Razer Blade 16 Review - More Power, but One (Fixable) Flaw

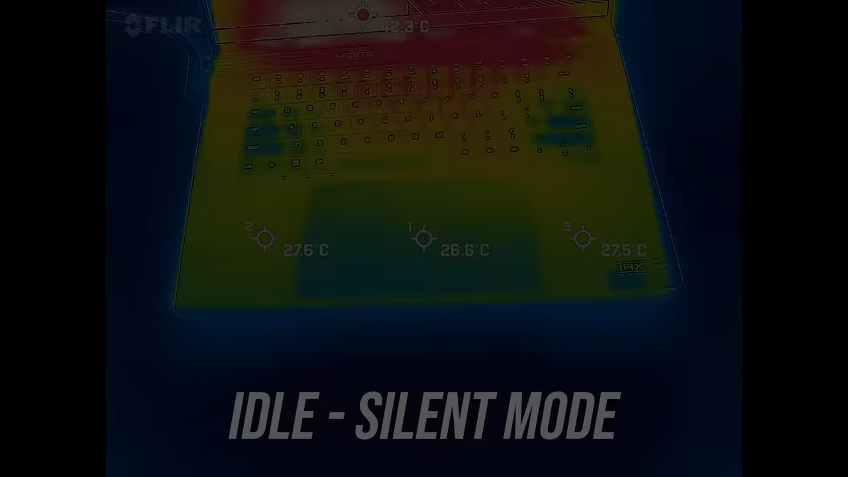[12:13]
Most laptops I test are in the low 30 degrees Celsius range on the keyboard at idle, and the Blade 16 was right in line with this.
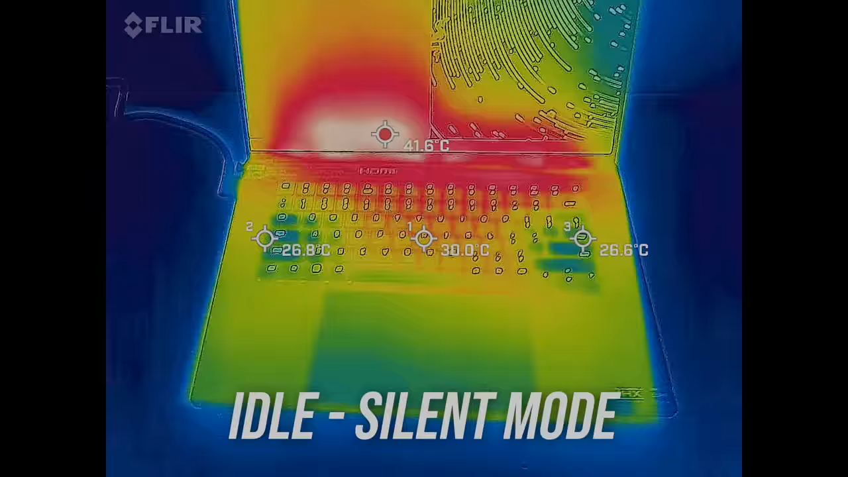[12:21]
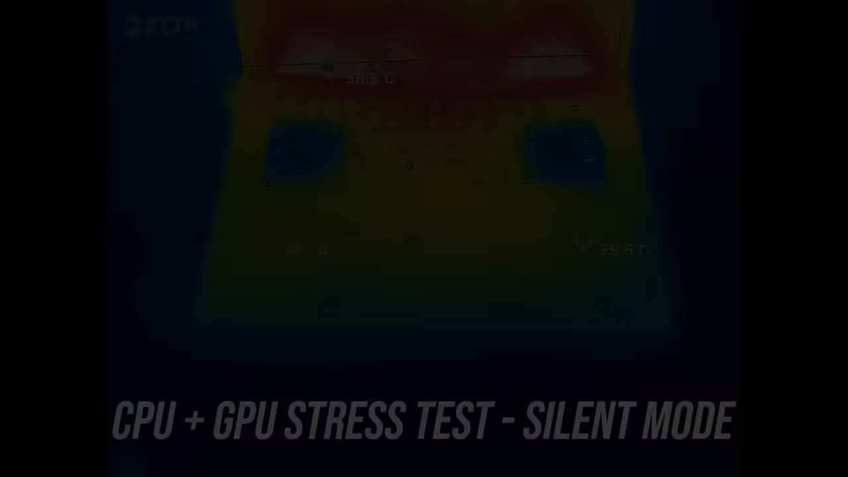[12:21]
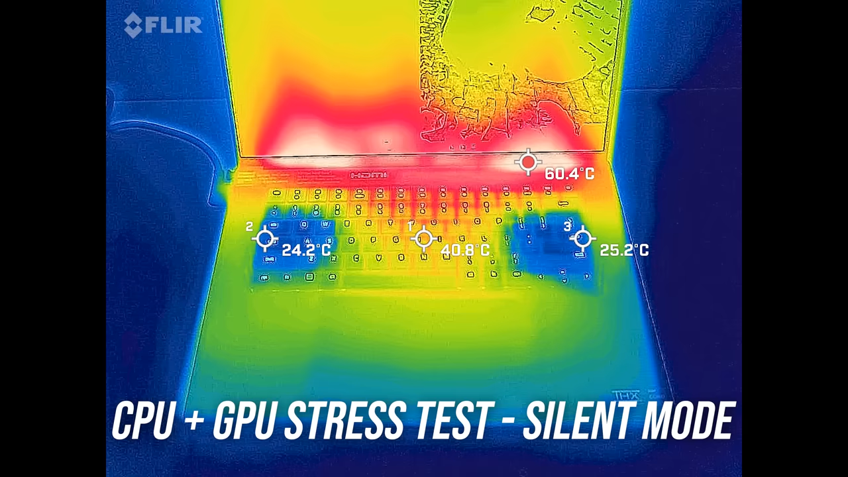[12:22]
It's not much warmer with the stress test going, but it feels a little warm as the metal finish conducts heat.
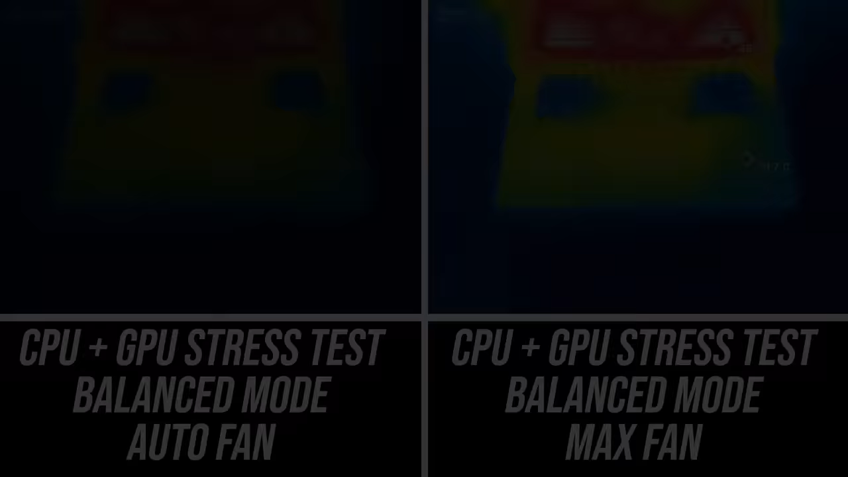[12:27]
Balanced mode was much cooler with the fans maxed out instead of on auto.
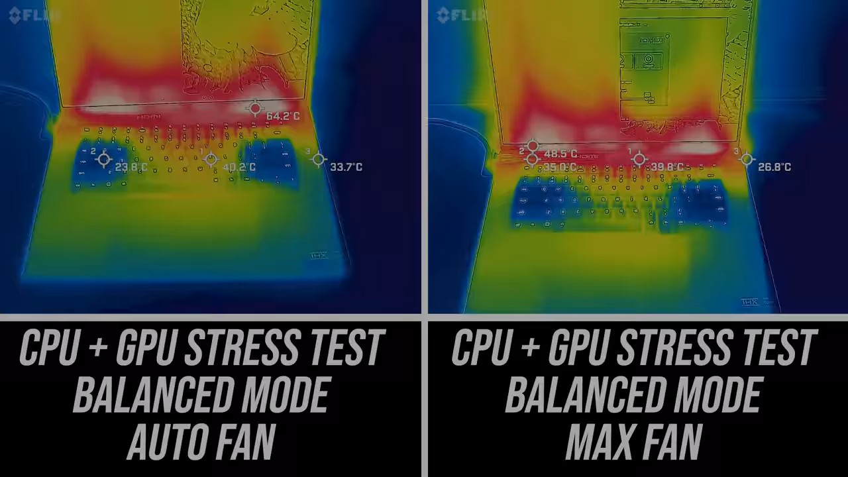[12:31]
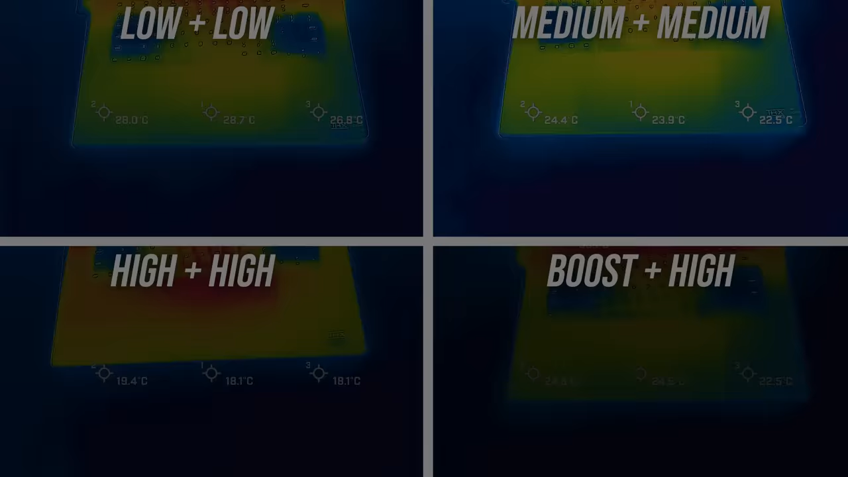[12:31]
WASD was always cool as air went through the keyboard at the blue sections.
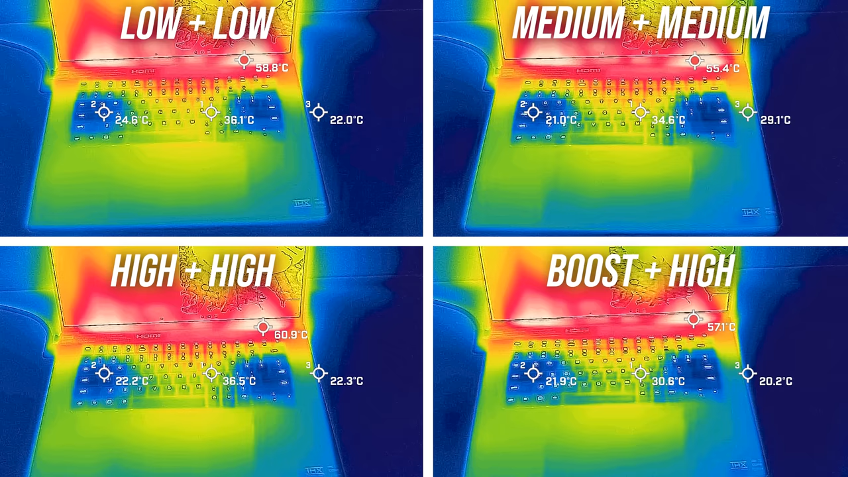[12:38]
It's not that much different to the touch in low, medium, high or boost marts, but the fan noise is different.